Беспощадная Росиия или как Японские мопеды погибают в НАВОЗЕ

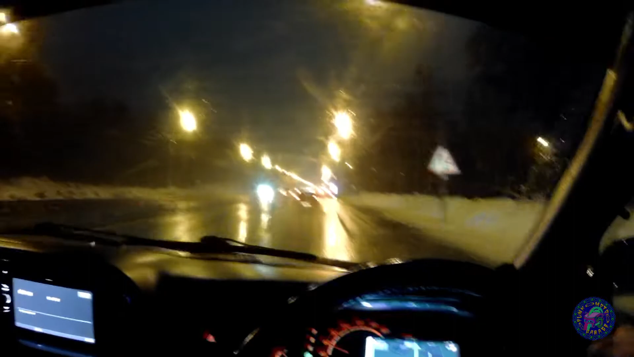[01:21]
Во-первых, дождь и все резко разучились ездить. У нас, как всегда. И самое хреновое, что мы едем, ну, откуда мы, получается, со сраного шоссе. Большинство энтузиастов выехали. Где мы? А, на Горьковском шоссе. И вот до сейчасшнего момента, ох, какое слово-то сейчасшнего момента, мы ехали со скоростью 60. Ограничение, сука, 60. То есть ты можешь с трудом ехать 80. Сейчас вроде вот пошло 90. Слава богу, блядь.
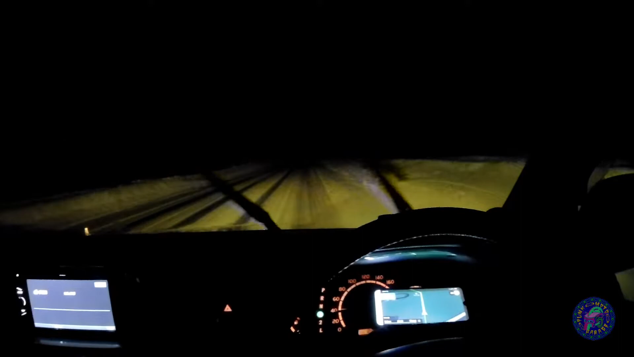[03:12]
И что-то в крайней степени сомнительное, потому что... А, ну, заебись. Какое-то накатанное, я не знаю что, лед, не лед. И вот по такому дерьму ехать 5 километров. Ну, короче, кайф. Особенно на мои все сезонки, говносезонки. Да, здорово. Очень здорово, конечно, но неинтересно. Ехали в этот прекрасный город. Ну, из положительного здесь прикольное здание ткацкой фабрики. Старое.
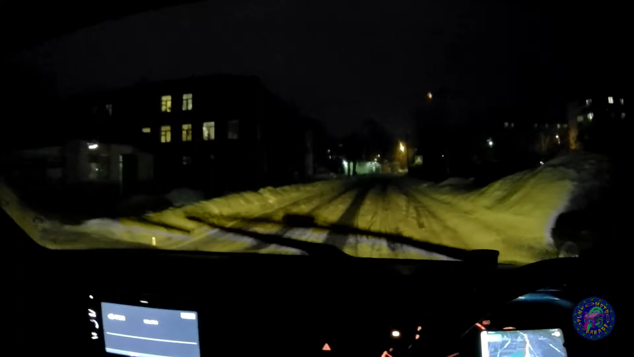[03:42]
И есть некоторые старые дома. Как бы не было странно, но здесь ходят люди. По крайней мере, хочется верить, что это люди.
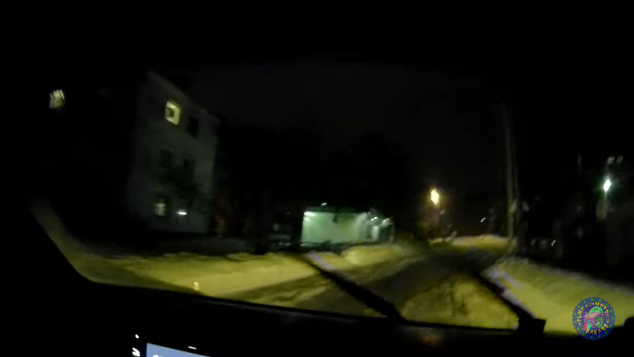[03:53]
А вообще, вот, ну, получается, мы отъехали от МКАДа на 90 километров.
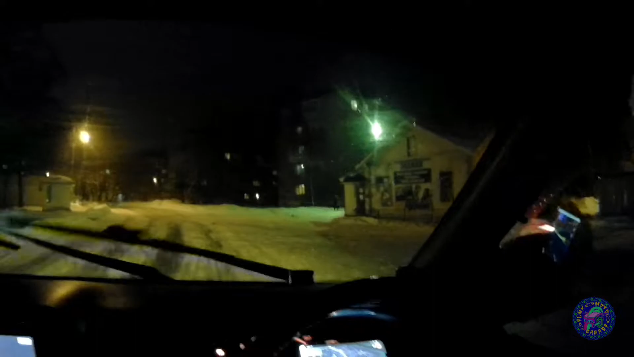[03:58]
Ну, в принципе, вот здесь уже начинается Россия. Вот. Тут как бы, ну, дороги чищены накатанными колеями. О, здесь есть комки. Те самые, которые из Москвы, видимо, свезли в начале 2000-х. Есть сомнения, что здесь вообще возможно купить что-то живое. Из живого, я думаю, можно купить здесь ничего. Да, классно. Вот машина объезжает по колее и по обочине. И она застряла.
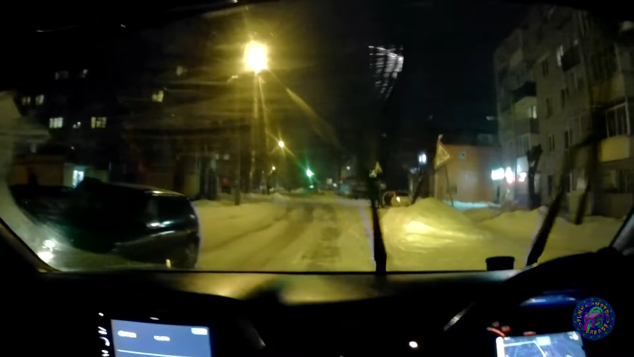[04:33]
Да. Ну, все очень здорово. Надеюсь, что мы отсюда обратно поедем. И можно будет увидеть здание этой фабрики, нефабрики и прочего. Странно, что здесь есть такси. Здесь много такси. То есть люди куда-то здесь едут. Видимо, ну, они уезжают в одну сторону.
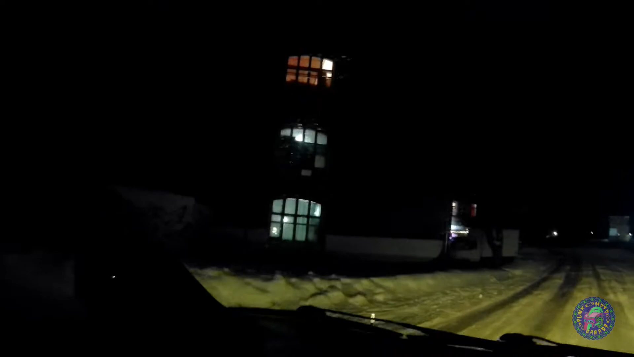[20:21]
с флюгелем со всей такой фигней и и вот еще такой же дом какой-то старый явно уже старая кладка
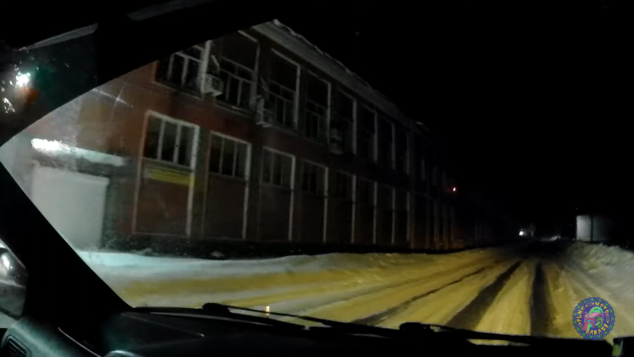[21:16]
на камере на навигаторе и в принципе на что-то похоже потому что длинное здание возможно это и до сих пор ткацкая фабрика возможно просто название уже осталось вот ну и все больше только ничего интересного нет короче говоря за эти деньги